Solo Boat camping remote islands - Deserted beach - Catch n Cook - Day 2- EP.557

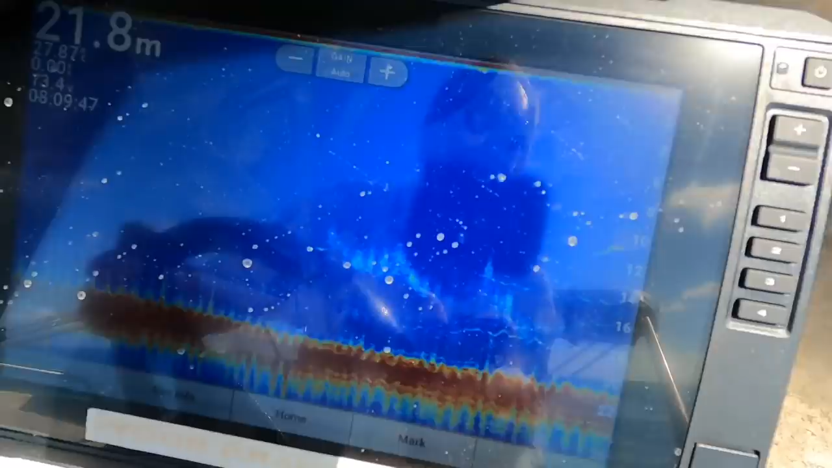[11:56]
On screen: depth 21.8 m
It might be hard for you guys to see, but there's still plenty of fish down there. And they're not right on the bottom.
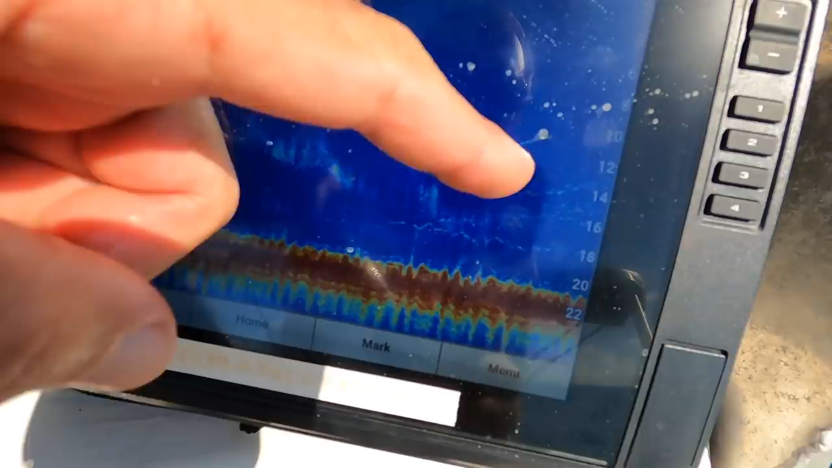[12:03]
They're 2, 3, 4, even 6 meters up. That's probably the finger mark again, because he hit me before it got to the bottom.